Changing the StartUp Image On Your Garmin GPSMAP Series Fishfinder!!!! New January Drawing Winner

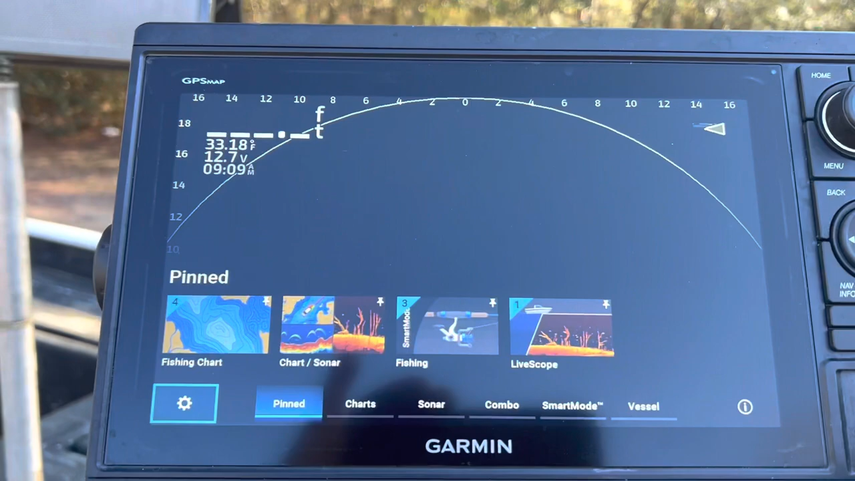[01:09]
the card and put the card into the slot i'm going to close it just for safety sake we're going
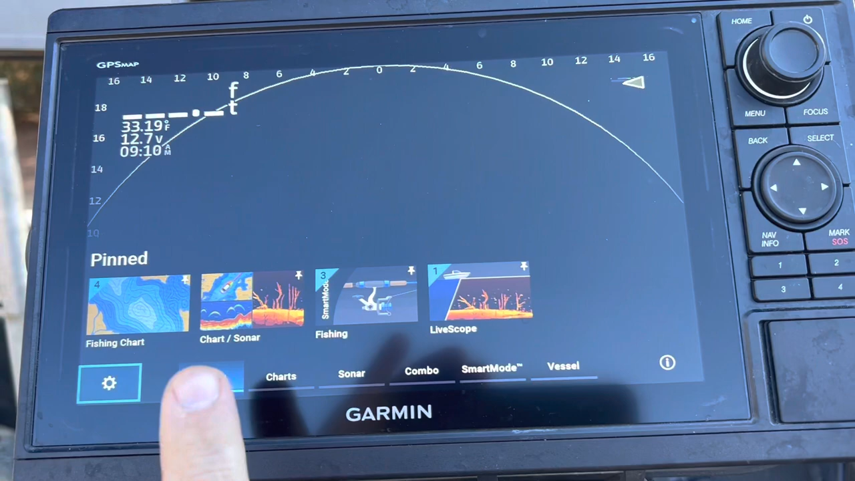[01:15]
to go to our settings that's a little wheel right there i'm going to click on settings click on system